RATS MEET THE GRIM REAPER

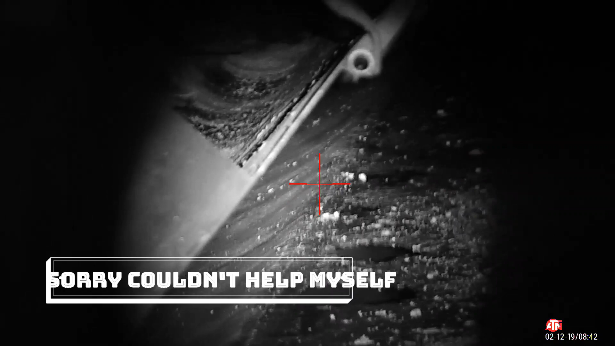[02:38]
I shot him in the ass. Let me look and see what it looks like through here.
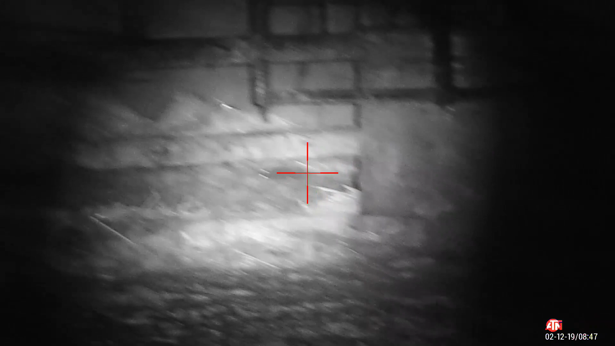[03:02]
I see one on the other side of the bull. You have to shoot between his legs.
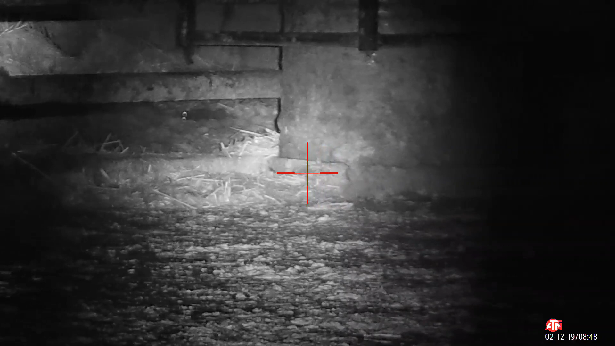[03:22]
He got a double dose. Yeah.
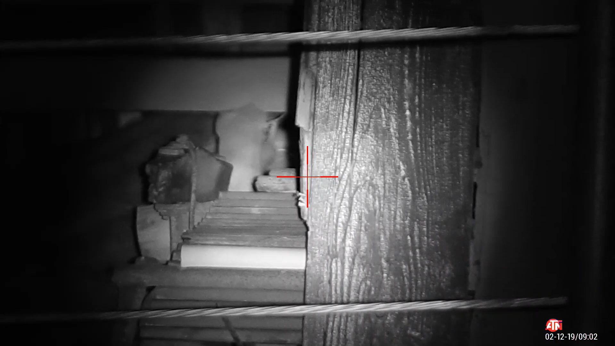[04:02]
I think that was a hit.